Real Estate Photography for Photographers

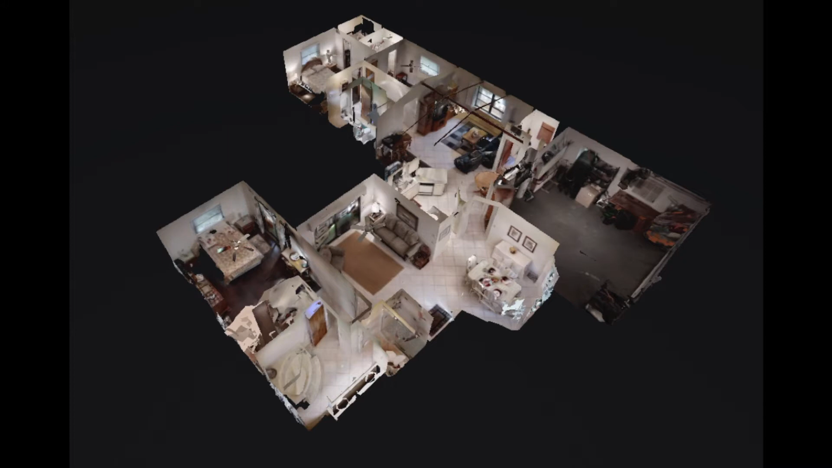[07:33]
And the slang term for this is Matterport. And Matterport is actually a brand name for the equipment that's used to create this. Here we have an ordinary listing that was shot with a Matterport camera.
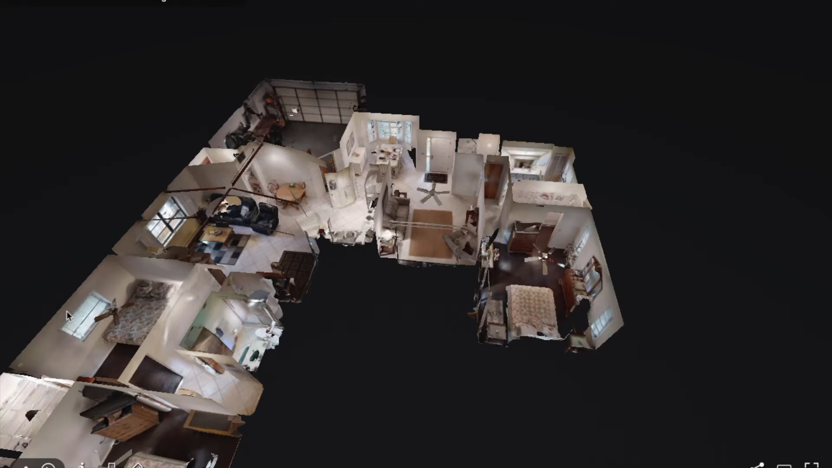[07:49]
And what it creates is a very realistic 3D view of the image. So it starts off here in what they call the dollhouse view where you can look. You can take a look at the floor plan, how things are laid out.
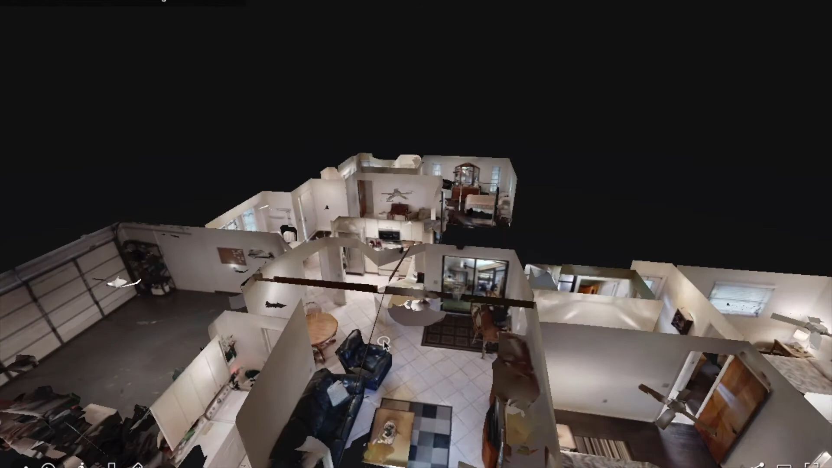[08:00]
But what's more important is you can actually do a digital walkthrough of the property.
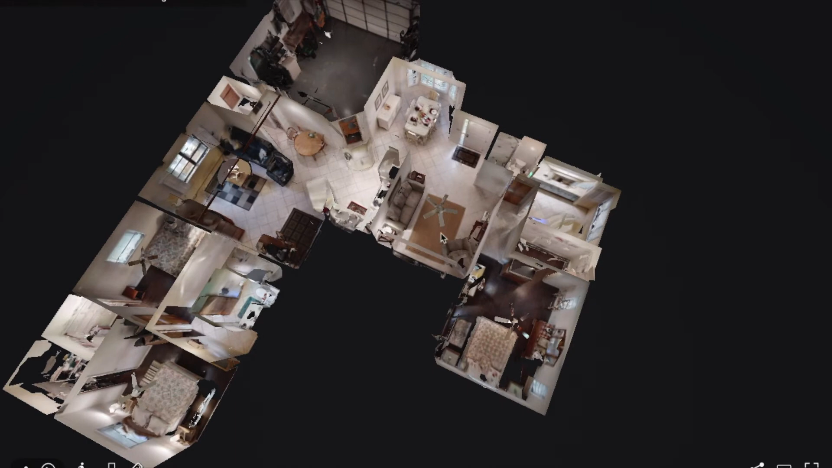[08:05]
So we're going to start right here at the front door.
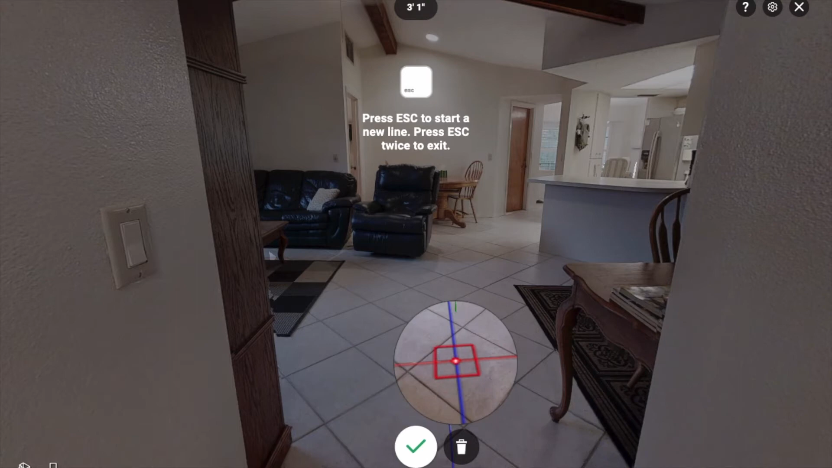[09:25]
So that's three feet one inches where I measured. So we'll just check that off. But you can see that it has a lot of really great tools.
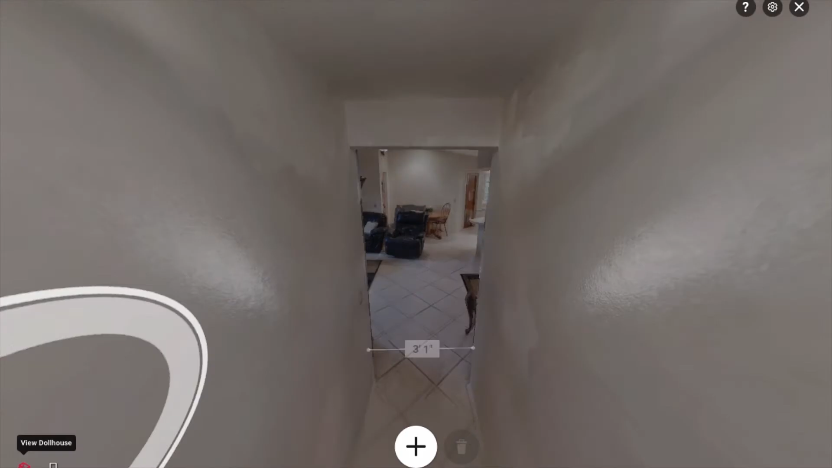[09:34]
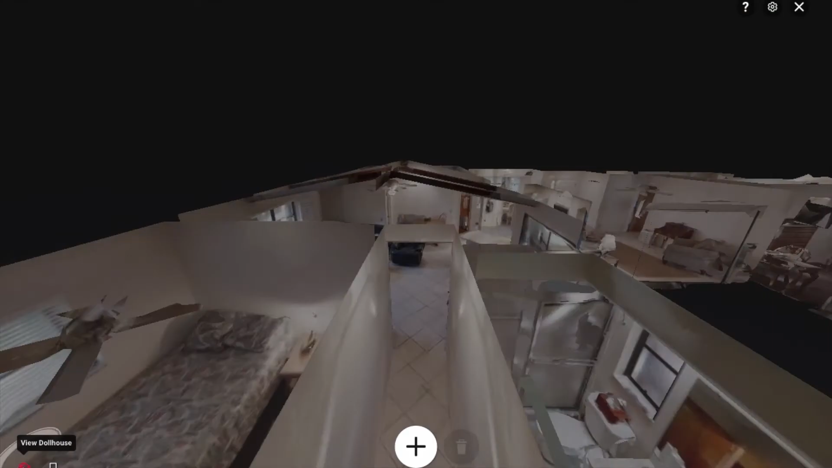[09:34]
So we'll go back to the dollhouse view and that's how this whole Matterport system works.
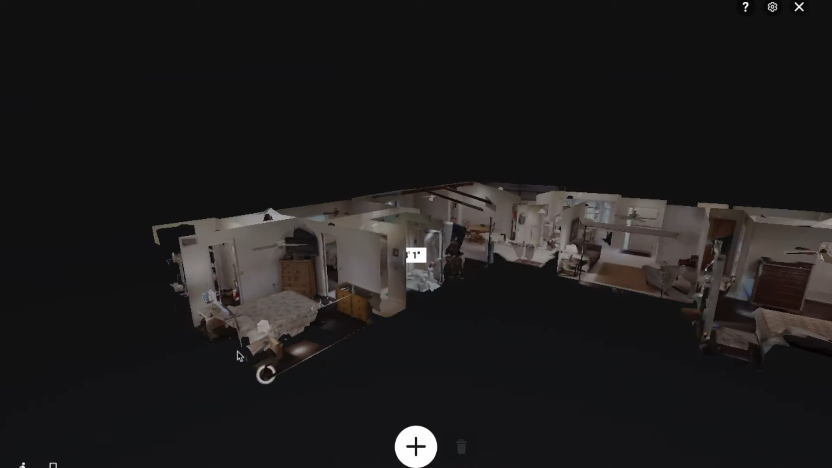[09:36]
This works extremely well. And at the time that I'm recording this, we're at a point where visiting houses isn't very easy because of quarantines. This has really been a godsend. Matter of fact, just this week we sold a $1 million house, sight unseen to people, because of this technology. The people are not going to see the house until after they've closed on it.